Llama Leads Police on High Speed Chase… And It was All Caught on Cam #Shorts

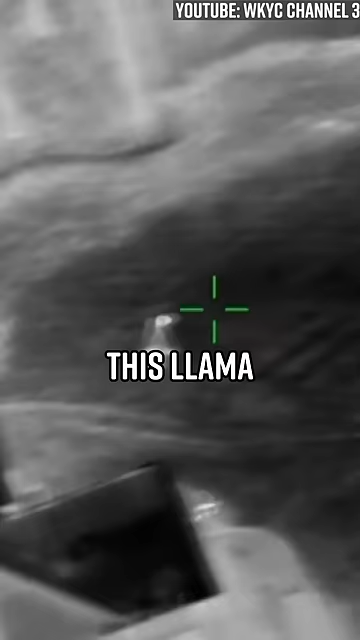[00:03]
Because one night this llama named Colby escaped her home and shut down traffic on a highway. Leading half a dozen cops in one helicopter through the woods, into a backyard. They're frantically pursuing her, but she keeps darting around to evade their grasp.